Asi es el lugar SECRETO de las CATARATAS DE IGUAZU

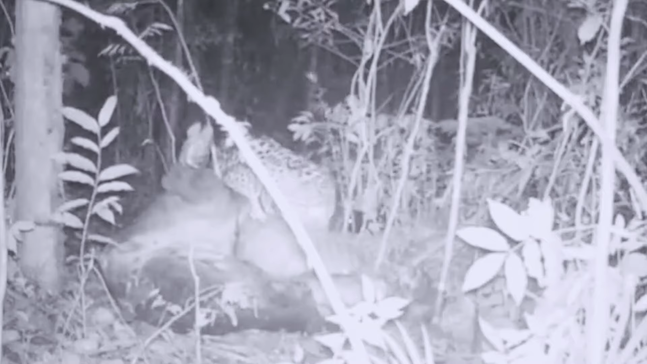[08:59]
Pudimos ver durante una semana cómo el yaguareté venía y se iba comiendo a poquito el tapir y lo iba arrastrando, lo iba llevando hacia el monte, así que fue increíble.
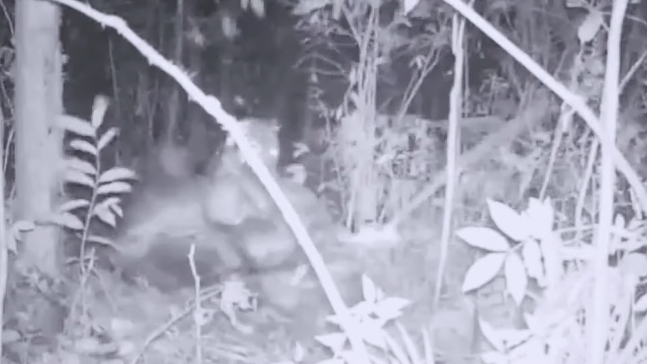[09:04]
Nosotros no pudimos seguir andando en bici por una semana porque era bastante peligroso, pero ya la experiencia de haber llegado y de haber visto el tapir ahí cazado fue increíble.